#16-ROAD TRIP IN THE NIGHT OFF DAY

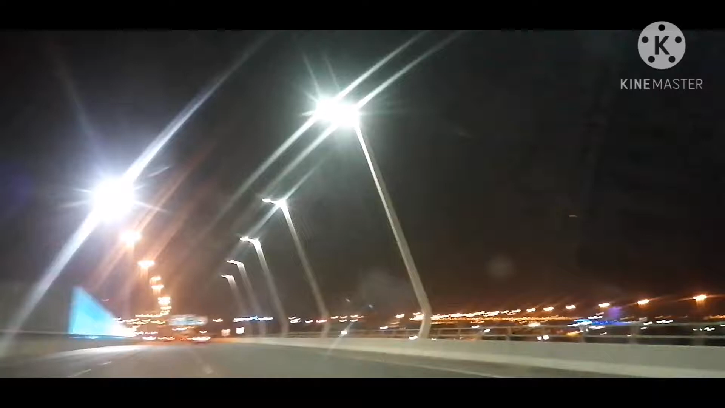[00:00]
Dubai Way and Khalifa University. It's the road trip and the night.